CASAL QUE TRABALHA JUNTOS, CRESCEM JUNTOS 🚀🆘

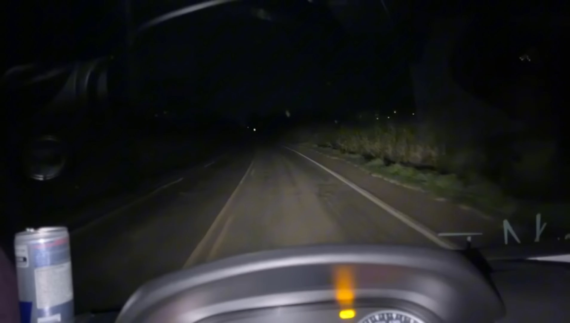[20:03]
Aqui estamos, no tal de São Borja. Vai chegando o barracão ali, pra fazer o descarregamento. Já vamos pegar voltando pra Curitiba. Temos que estar lá, amanhã cedo, se Deus quiser, porque tem uma par de coisas, pra gente resolver. Trocar a hora, dar 01. Desfiltro, tudo, né? É... Tem bastante coisa pra fazer lá, nela, assim, detalhinhos, né, que ficou, né?